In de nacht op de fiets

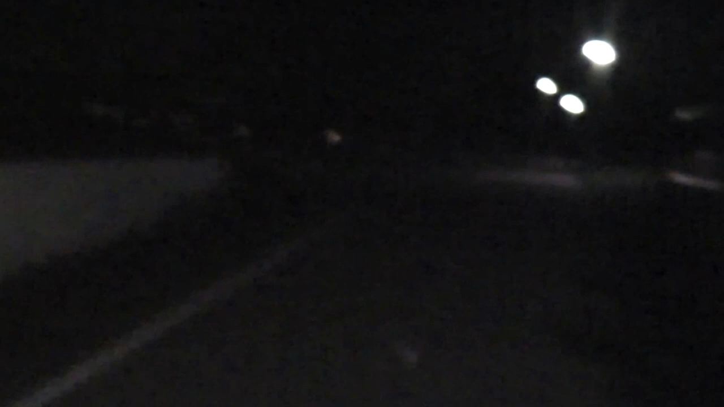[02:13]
Wow, ik bal hiervan. Kijk jongens. Kijk dan die man.